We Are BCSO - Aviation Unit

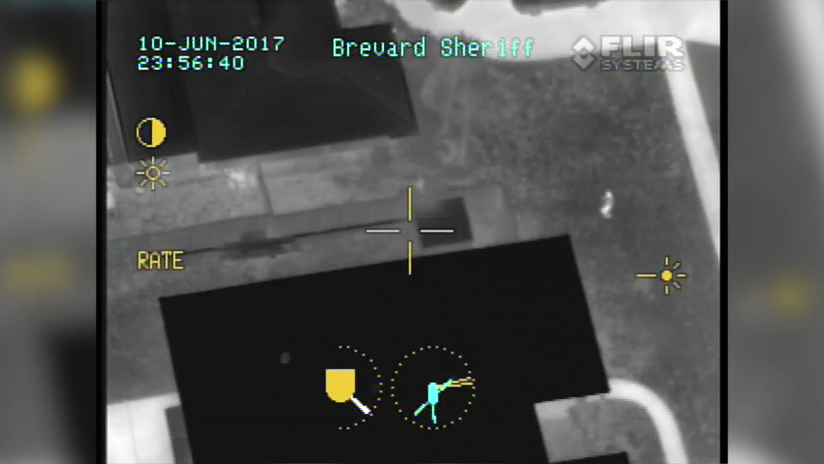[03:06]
mapping, finding all the tactical work with the camera, and the pilot stays concentrated on his flying while he's operating the aircraft.
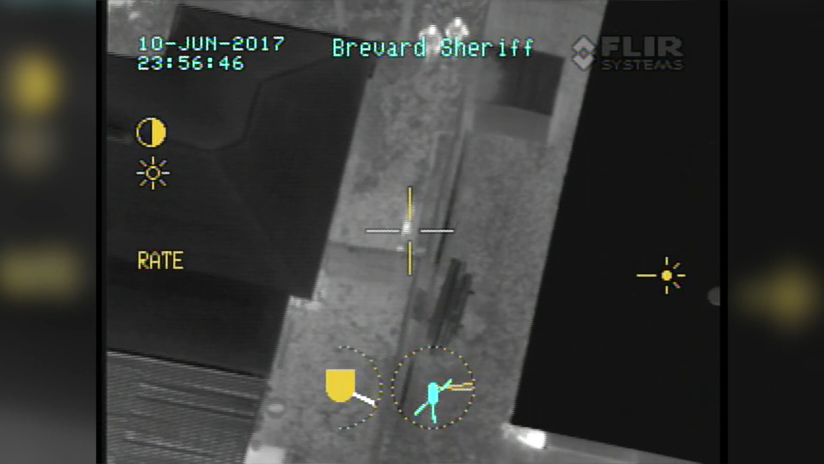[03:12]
So cockpit resource management, he's got a job, I've got a job. But I think their job's a lot harder than my job is flying.